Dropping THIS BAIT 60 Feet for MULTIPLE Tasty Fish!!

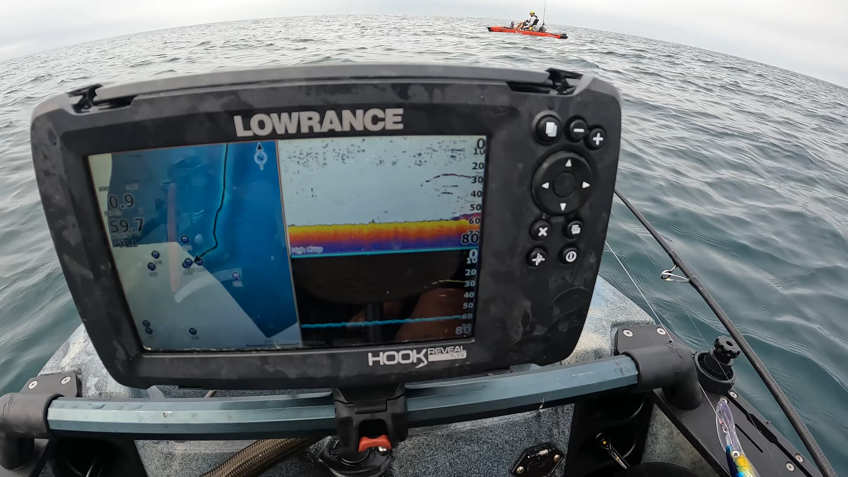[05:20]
a ton of fish down there so we're gonna go ahead and rig up get ready to drop down i got a really good feeling about this we